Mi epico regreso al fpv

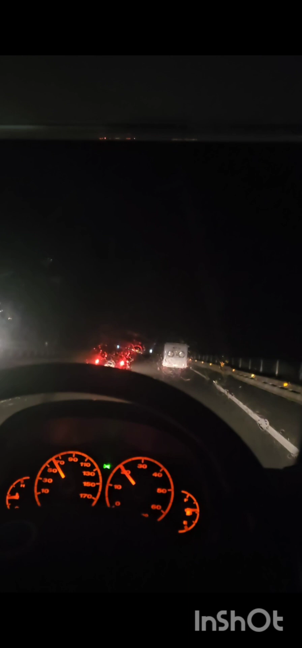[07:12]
Pero bueno, tranquilito, cuarta velocidad, 60-70 por hora. Y nada. Carretera y manta. Me quedan todavía 200 kilometritos, pero tranquilito. No hay prisa.